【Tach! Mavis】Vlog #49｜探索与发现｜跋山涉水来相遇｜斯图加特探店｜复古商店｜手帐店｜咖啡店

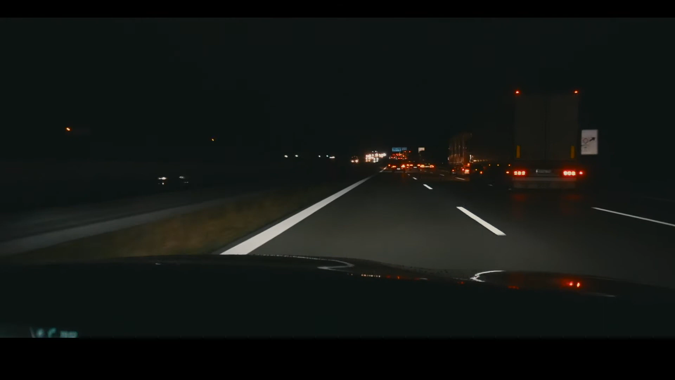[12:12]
现在还好 了， 7点了。 只是没有堵，但是我觉得正常来说7点，德国又没有加班， 应该已经空掉了。 对啊，应该很空的，理论上。这个车流量不大吗？ 对面大。 对啊。After 300 meters, turn left.